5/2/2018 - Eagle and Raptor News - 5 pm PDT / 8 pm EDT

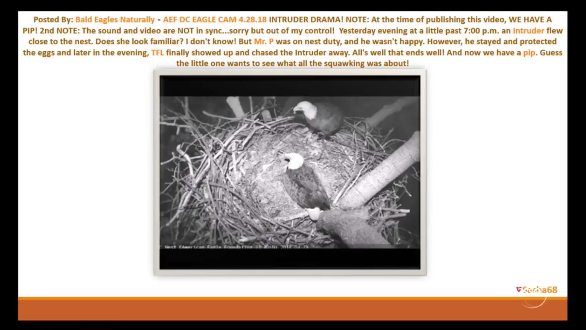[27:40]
But anyway, you can see everything's very well chased off and the nest is right back to normal. Really fantastic.
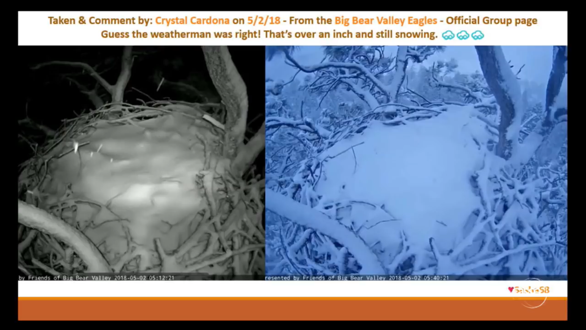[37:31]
Is it 2nd of, is it the 5th of February or is this the 2nd of May? If I understand correctly, this is the 2nd of May and that is insane weather. If anybody wants to comment on this, uh, please, yes, it is today. Nicole is saying it is today. That is incredible. I mean, this is the most dramatic nest I've ever seen. It's crazy, isn't it?
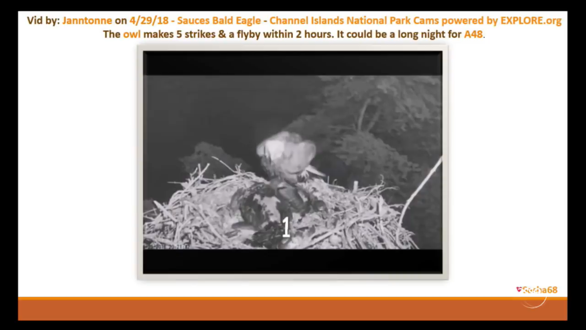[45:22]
This is an owl attack and an owl coming in five times of all things within two hours. So just have a look how fierce that owl attack is. No rest here for the nest. You can see that was a long night. That was number two and it goes on. There comes strike number three. Oh, that's a horrible one. Always from the same side, right? It leaves me again with the questions. Are owls seeing the night vision camera here?
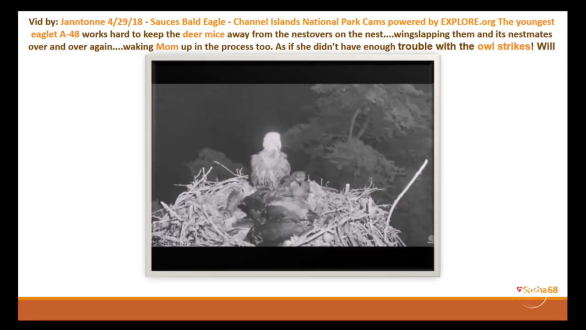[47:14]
And so the eaglets are obviously not happy with that and defending the nest. There comes an arrow. You can see the arrow and the mice. And you can definitely see that this is very disturbing for them. So that is mouse trouble. So you had an owl strike.
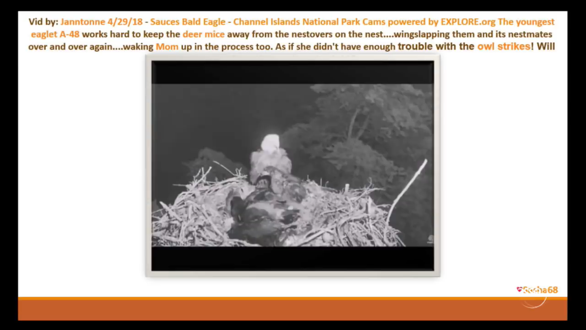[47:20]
You had, my goodness, there was so much going on that night. Well, that's how they learn. And if the mice are not careful, they're going to turn into food.
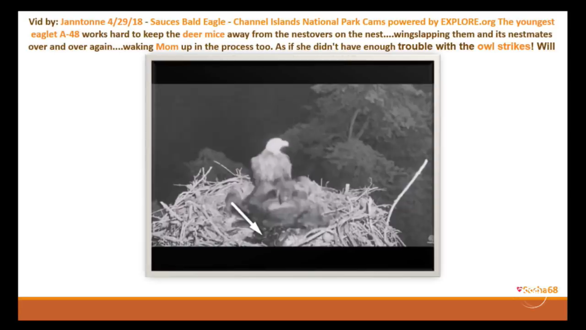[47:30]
There comes another one. What a drama and another error. Watch that one. But you can see how good these night vision cameras are.